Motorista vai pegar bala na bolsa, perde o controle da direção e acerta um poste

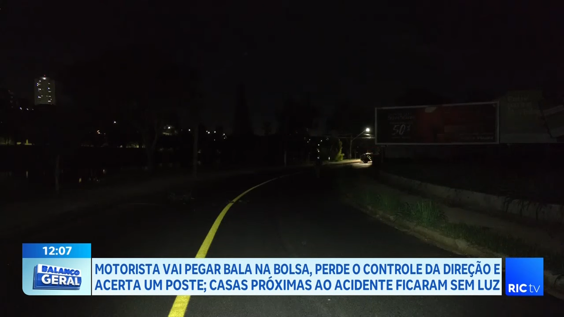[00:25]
A batida foi na rua Vicente de Carvalho, ao lado do lago Igapó 3. O carro subia a rua quando acertou em cheio o poste de iluminação.